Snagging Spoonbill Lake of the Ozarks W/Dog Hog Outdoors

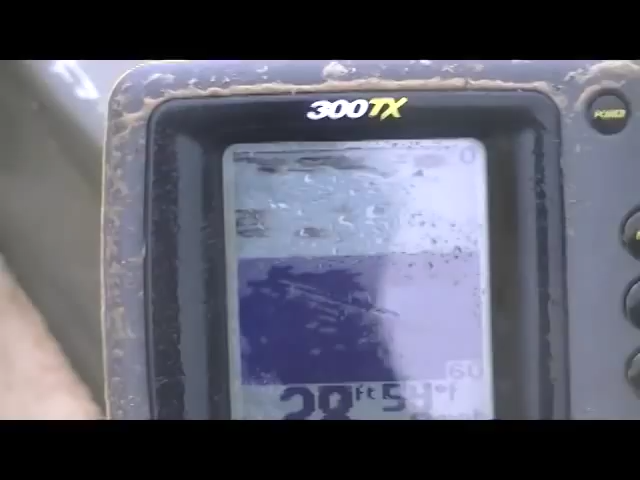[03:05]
Boy, there's a bunch of goodins on it right now. And you'll gaff those fish in a deep hole. And you just keep going back through there.